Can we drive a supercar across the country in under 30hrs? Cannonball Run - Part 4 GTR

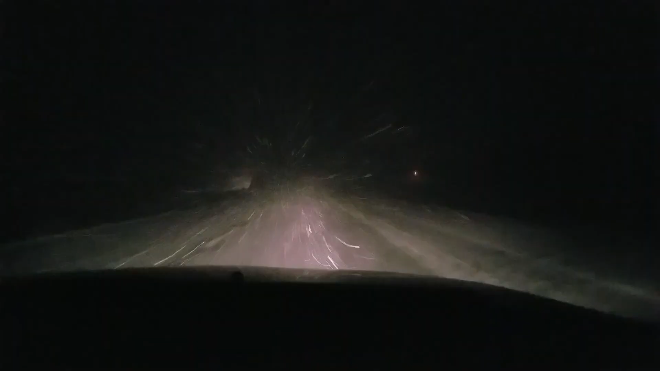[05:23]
and I had to drive super slow because it was like slushy and like white out blowing storm So I was doing like 60 to 80 Down with salt Yeah, salt sucks,